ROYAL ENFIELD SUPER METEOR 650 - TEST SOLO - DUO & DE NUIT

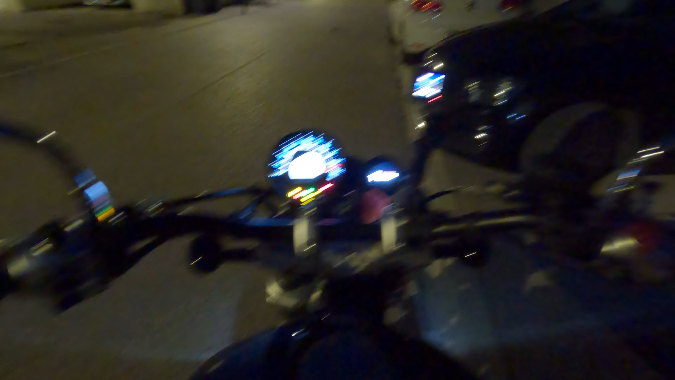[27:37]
En effet, si les lumières sont faibles, autant vous dire que les caméras d'action ne sont pas au top.
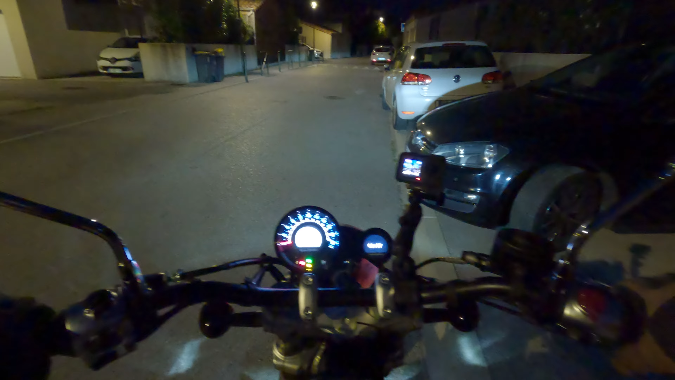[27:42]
Déjà, le compteur, c'est super mignon. C'est bien bif. C'est bien voyant. Donc ça, c'est plutôt cool. Allez, c'est parti. On va voir ce que donne cette petite Superméthor. en termes d'éclairage. Donc là, forcément, on est en centre-ville. Donc, on n'a pas forcément l'éclairage parfait. Mais là, on est sur un éclairage à LED. Contrairement à la 350 météores, on était sur un éclairage à l'halogène.
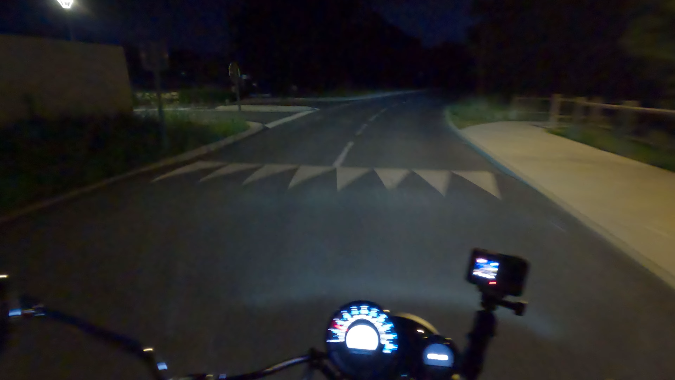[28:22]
on va rester d'abord en feu de route, enfin, feu de croisement, pardon, pour découvrir un petit peu ce que ça donne, juste comme ça. C'est pas si mal que ça, franchement.
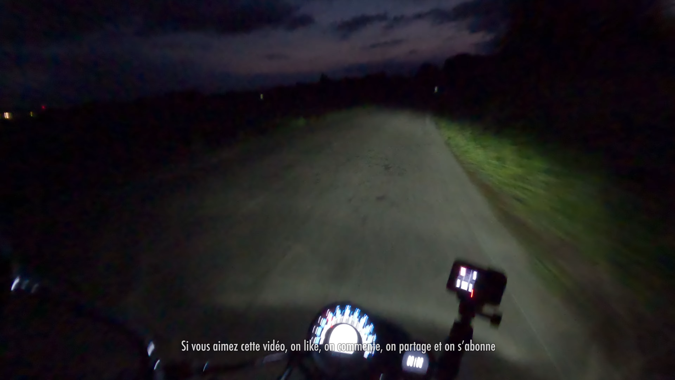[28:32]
Alors, c'est un peu bas, donc c'est vrai que c'est les feux de croisement automatiquement, mais j'aimerais bien avoir les feux qui montent un petit peu plus haut et on va voir ce que ça donne en plein phare.
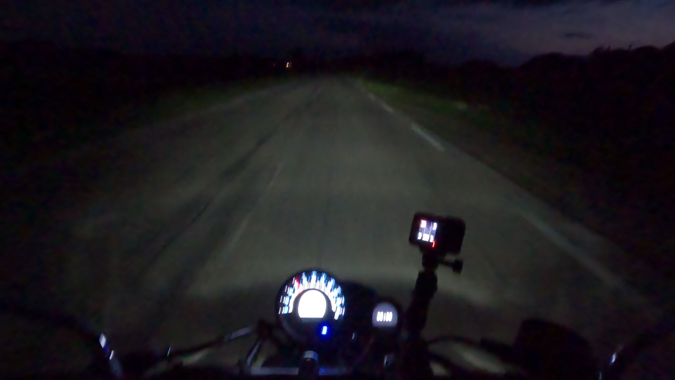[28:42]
Ah, c'est pas mal. Alors, c'est sûr que ça vaut pas l'installation que j'ai faite sur la GS, automatiquement, mais franchement, c'est pas si mal que ça. Alors, je vais continuer à rouler ainsi pendant encore une quinzaine de minutes. Après ce roulage, mes critiques vont être les suivantes. Les feux de croisement sont vraiment trop bas et ne me permettent pas du tout de me sentir en sécurité. Le travail est par contre réalisé sur les plein phare et quant à lui, pas mal du tout.